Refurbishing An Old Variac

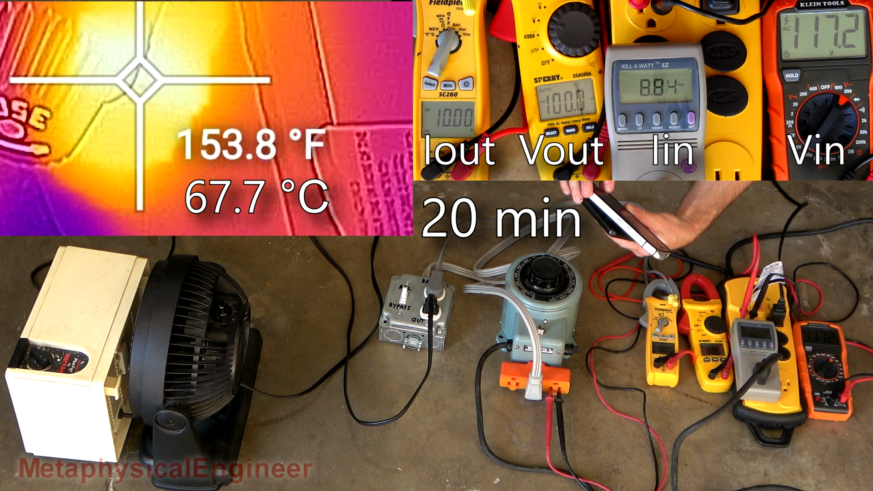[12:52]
Aside from the heater element. No complaints at all from the Variac coil. Auto shutdowns. Quite handy.
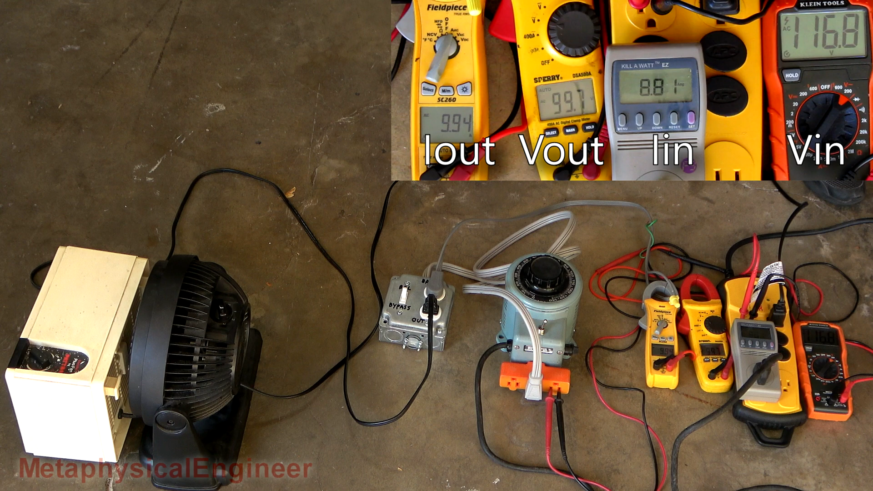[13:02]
But also quite troublesome sometimes. Fuse is still climbing. But it's slowed down a bit.
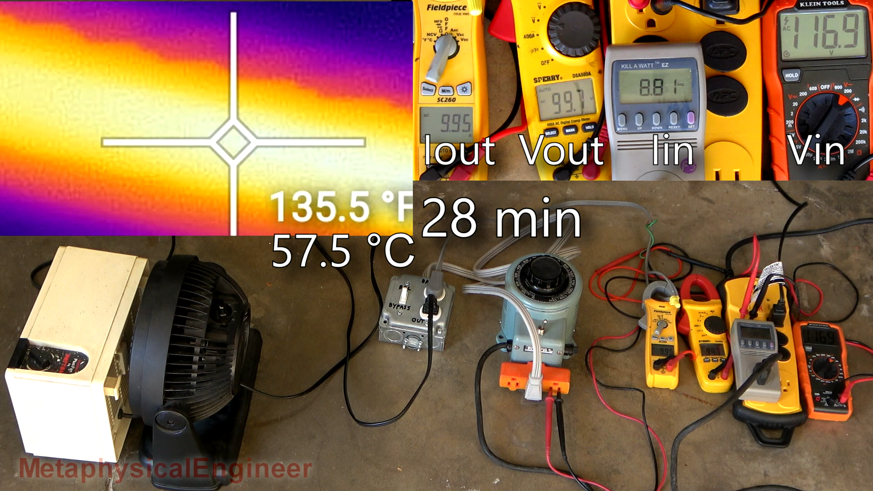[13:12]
Half hour in. Have to reset the secondary camera. Synchronization clap. Fuse has largely stabilized in temp. Windings are still slowly heating. Secondary camera decided its battery was about dead.
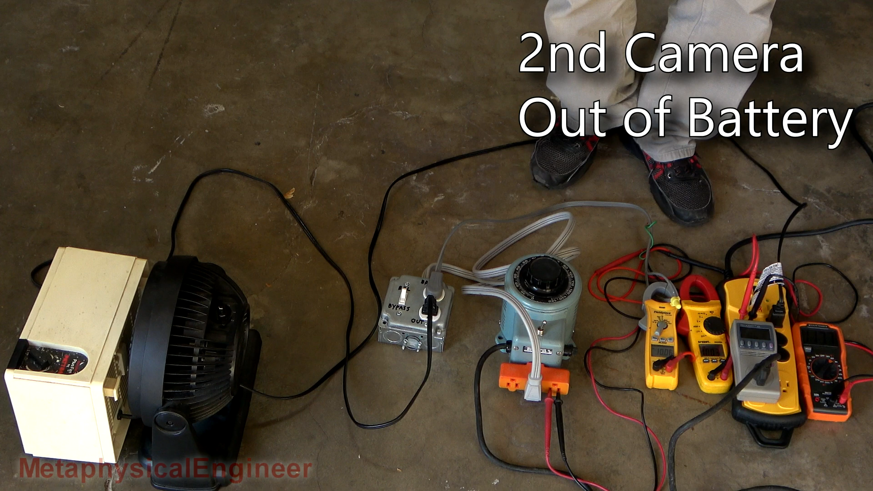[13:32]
Though I think I've seen what I need to see. Pretty warm fuse but it's holding.
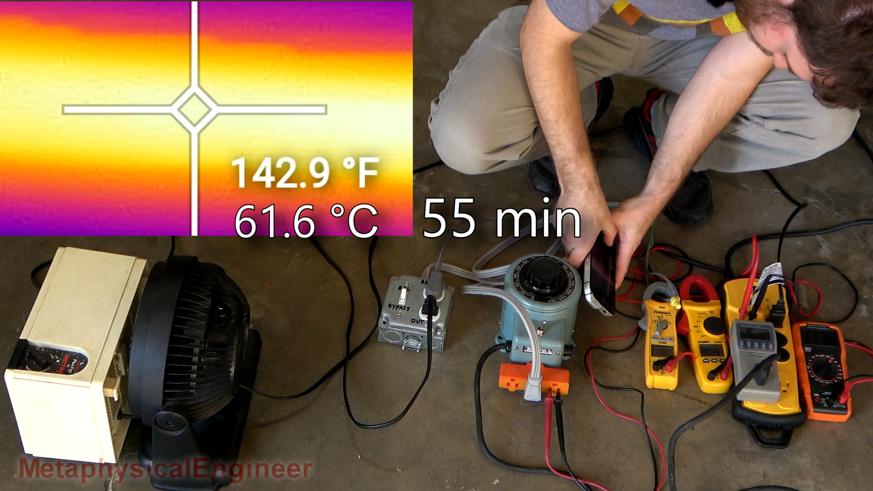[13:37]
Windings nowhere close to what would make me worry. Yeah that's toasty. Back this down.